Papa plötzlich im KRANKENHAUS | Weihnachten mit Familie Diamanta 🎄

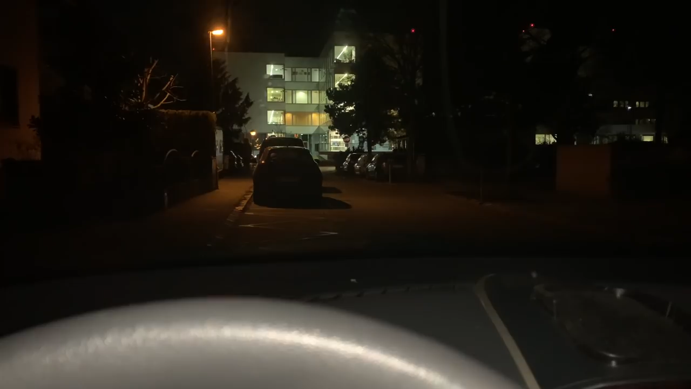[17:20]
im auto und da ist das krankenhaus und ich warte bis er mir bescheid gibt was passiert weil wir jetzt nicht wissen ob er da bleiben muss oder nicht